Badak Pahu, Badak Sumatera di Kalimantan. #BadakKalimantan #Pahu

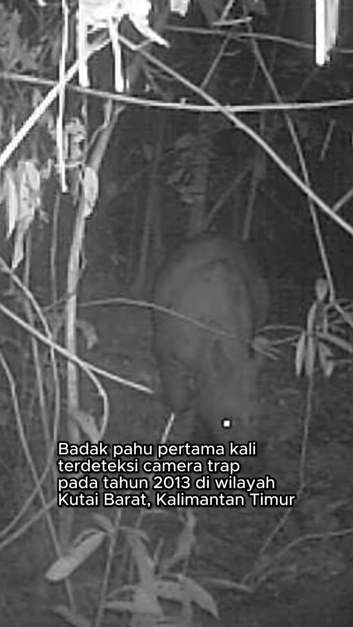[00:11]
Intro Badat pahu pertama kali terdeteksi kamera terap pada tahun 2013 di wilayah Kutai Barat, Kalimantan Timur.